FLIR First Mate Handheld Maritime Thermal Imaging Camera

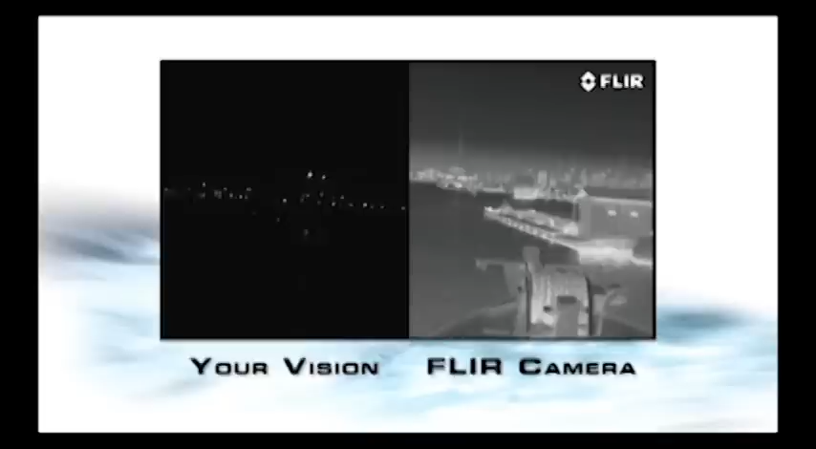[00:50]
First Mate gives everyone on the water the power to see clearly in total darkness, navigate with confidence,
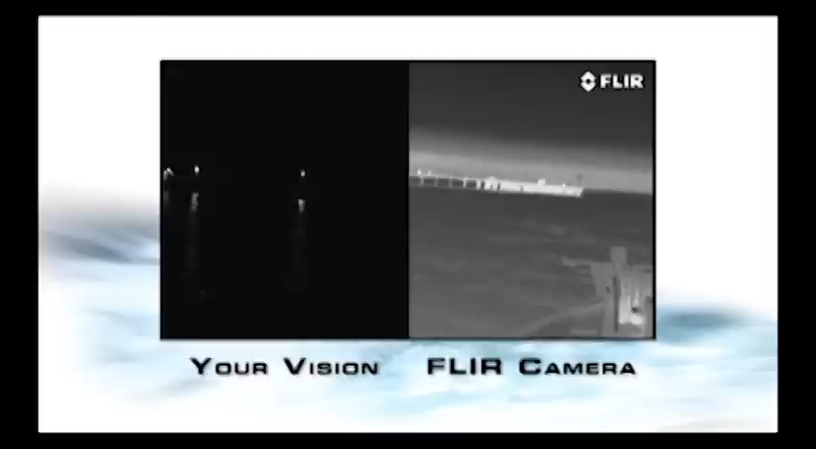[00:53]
and stay safe anytime, anywhere.
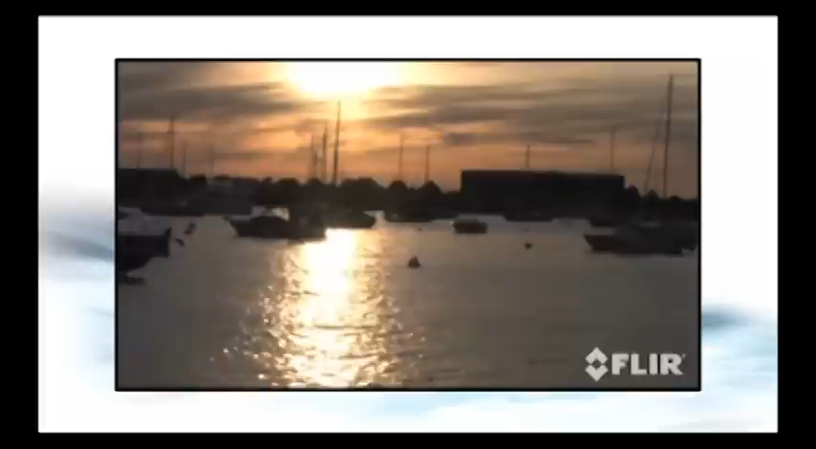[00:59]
Everyone on the water knows how important safe, precise navigation is, and how much harder that can get when the sun goes down. First Mate's thermal night vision camera helps you to see other boats, obstacles in the water,
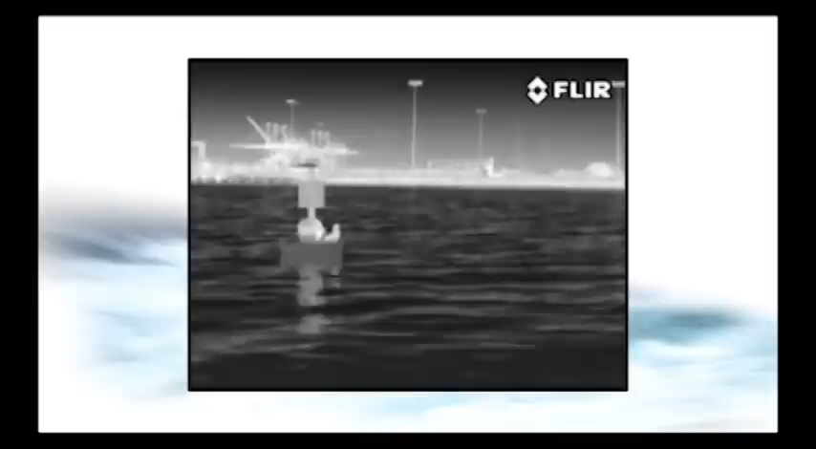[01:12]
buoys, channel markers, and marine inferences clearly, even on the darkest nights.
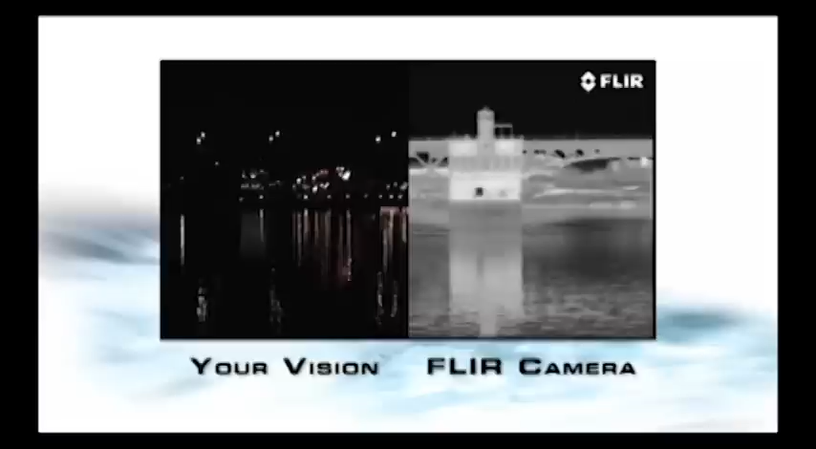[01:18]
First Mate doesn't replace your other marine electronics like radar and GPS. It adds to them, letting you see what's around you like no other night vision technology can. When you're tied up alongside the pier,
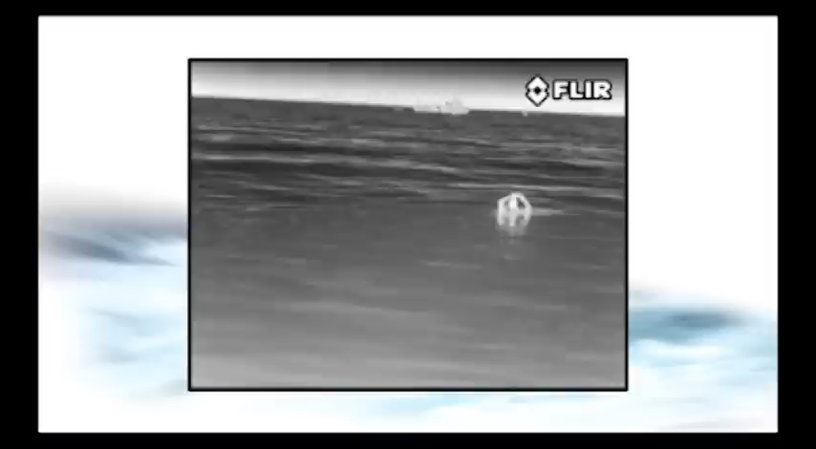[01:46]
and getting everyone home safe and sound is the bottom line for every boater.
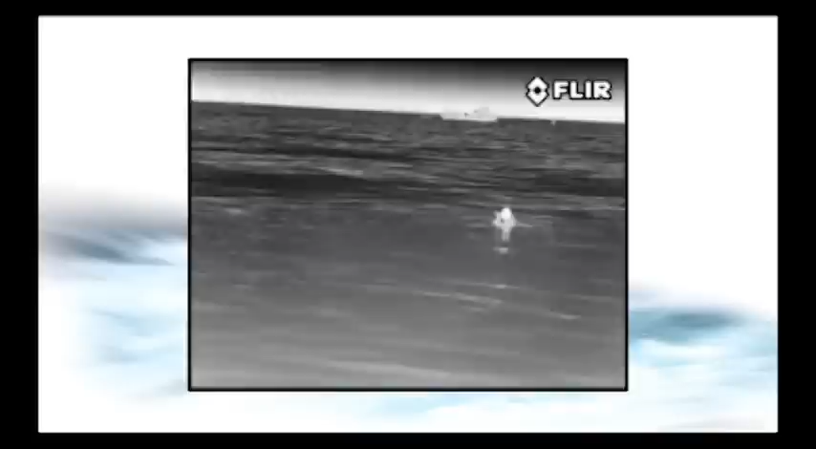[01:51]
Like all FLIR's thermal night vision cameras,
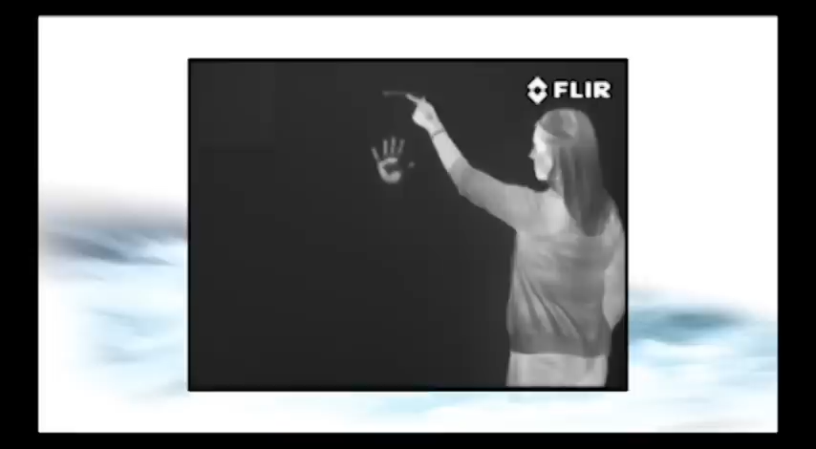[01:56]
First Mate helps you see clearly at night by making pictures from heat, not light, so you can see things that are invisible to the naked eye,
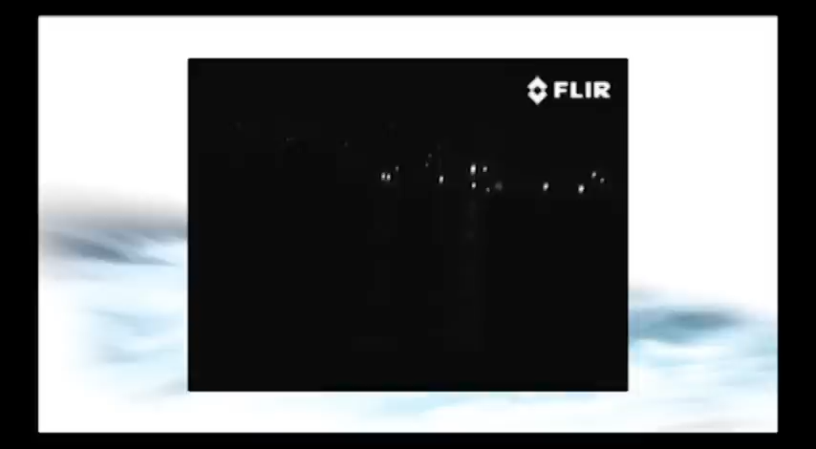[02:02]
whether you're in total darkness or bright sunlight.
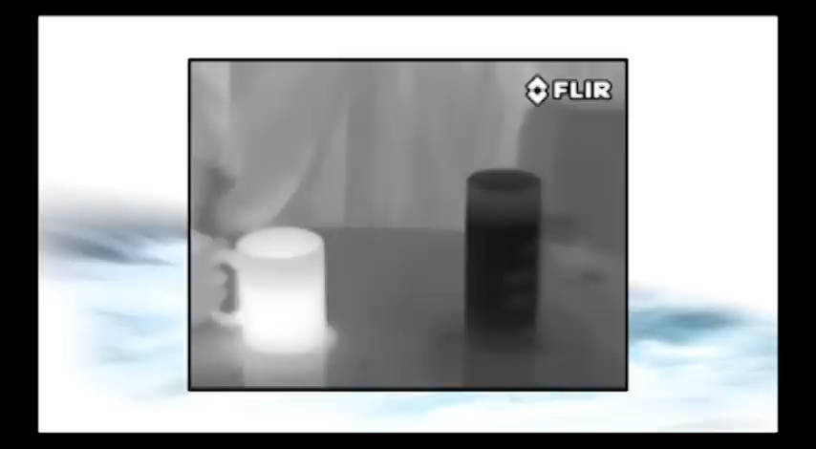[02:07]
Everything around us gives off this thermal energy, even ice.
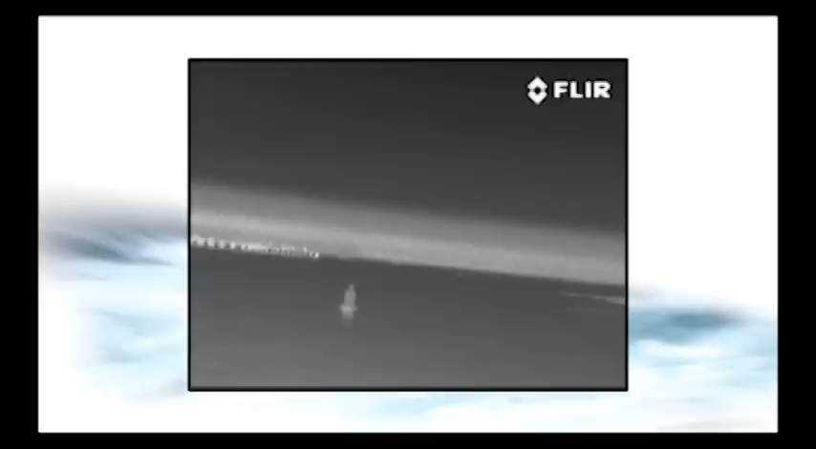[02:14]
These subtle temperature differences let you see buoys, bridge abutments, docks, rocks, other vessels,
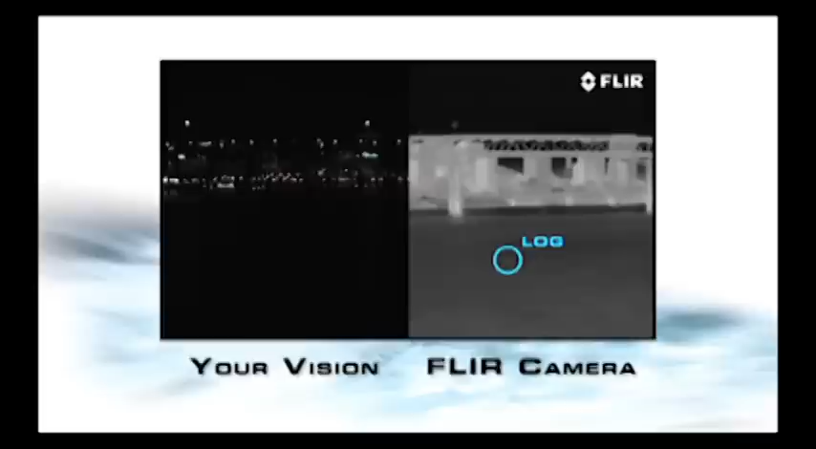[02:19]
even things that radar can miss, like logs floating nearby.
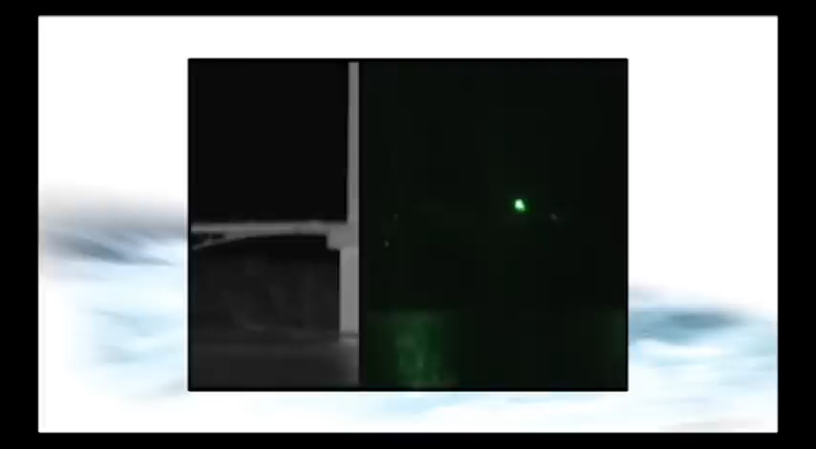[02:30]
But the First Mate thermal night vision camera sees just fine, regardless of how much light there is, and can see things from farther away than other night vision technologies.
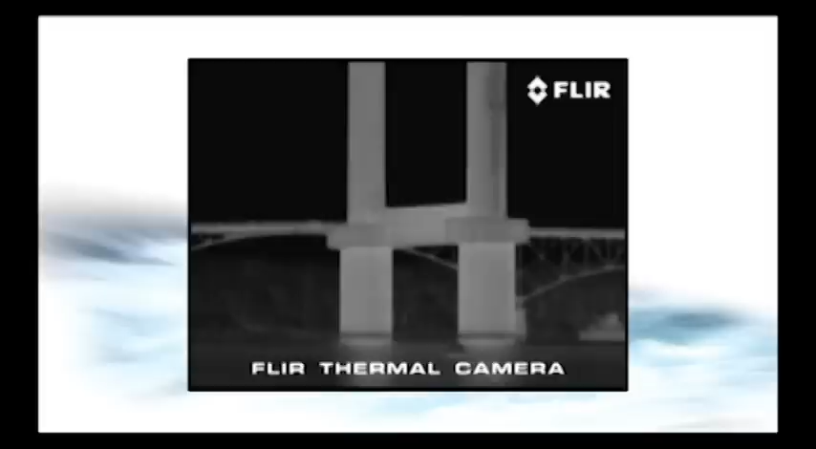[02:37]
First Mate is compact, lightweight and easy to use.